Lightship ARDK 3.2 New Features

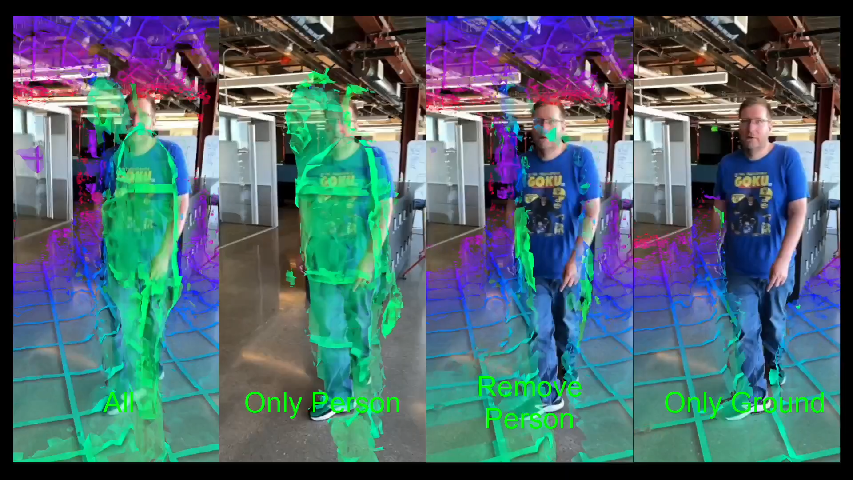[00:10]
So with mesh filtering you're able to select which particular channels from semantic segmentation you would like to include or exclude from meshing.
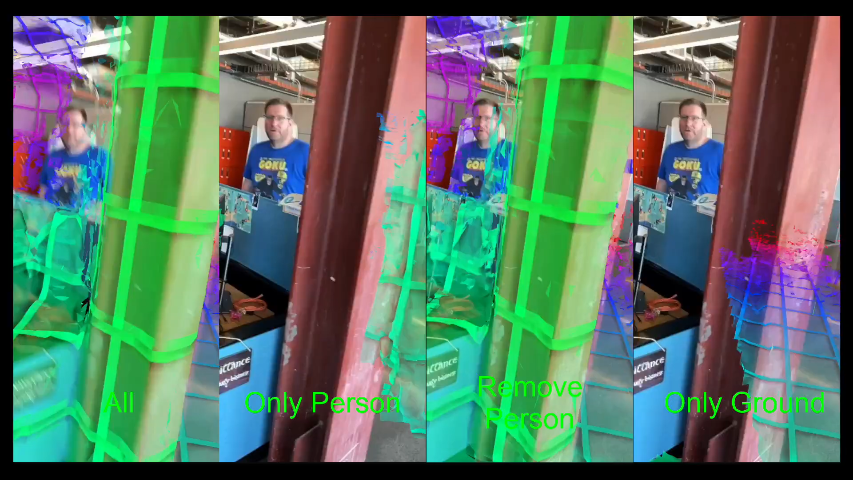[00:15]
The first video is showing you everything on,
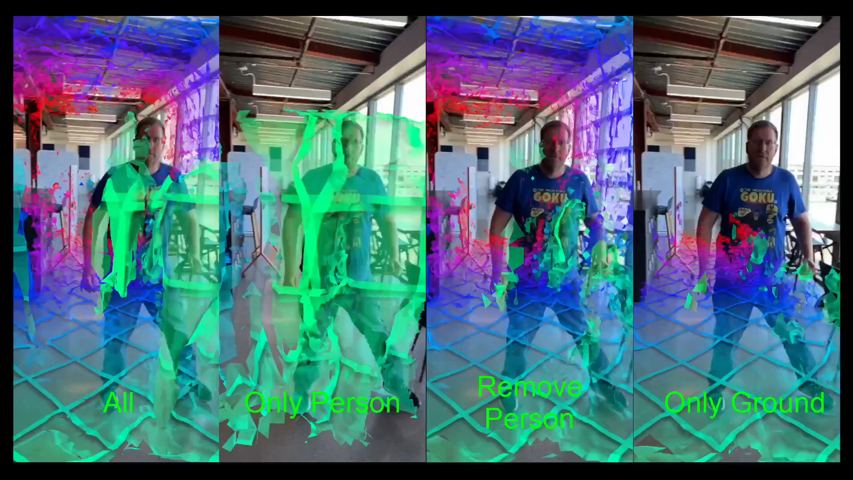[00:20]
the second video is just showing person segmentation on but nothing else.
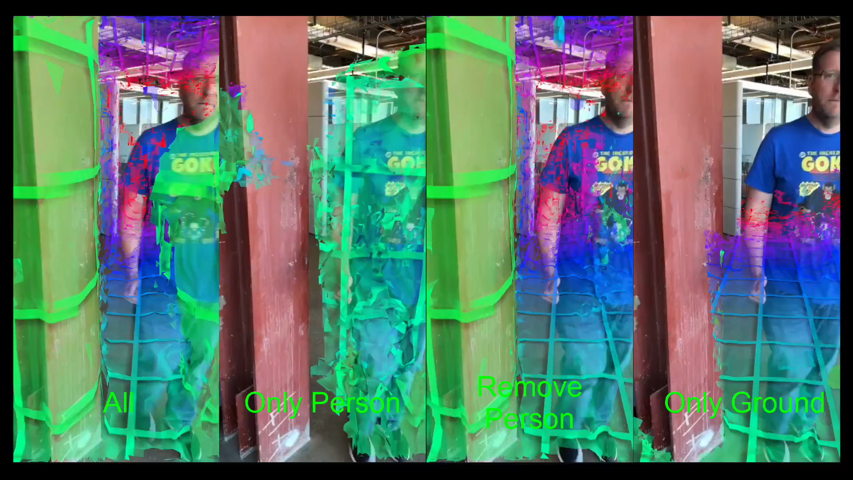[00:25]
The third video is showing you mesh everything except for person segmentation.
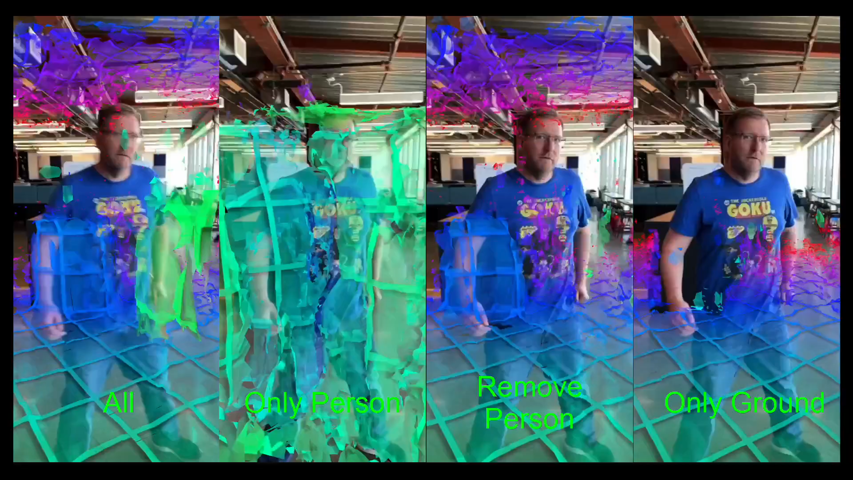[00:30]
This means that you can correct for things like having collisions with people when you don't want them to or having leftover geometry. As you can see from the second video as I move from left to right on the screen it actually creates some geometry where there isn't any. That's because the meshing update is a little slow so it
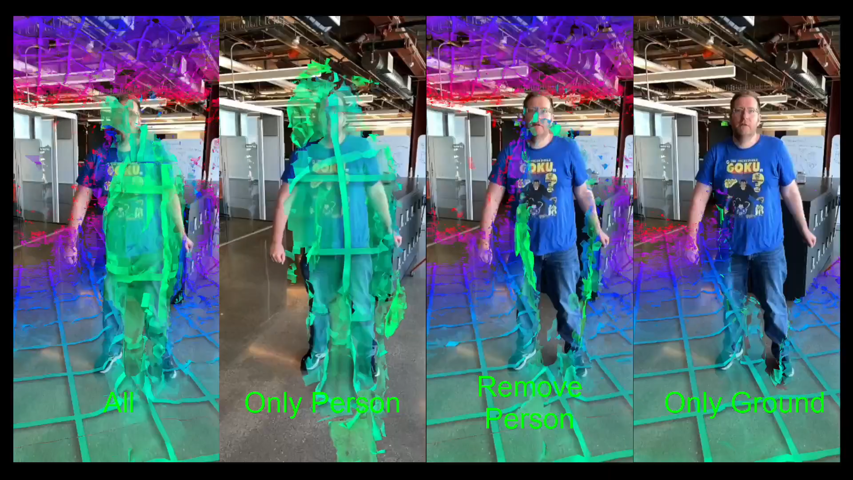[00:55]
takes several seconds for it to clean up where the person was. By removing them from the meshing scene you're able to then have better collisions as things would not hit those leftover floating walls.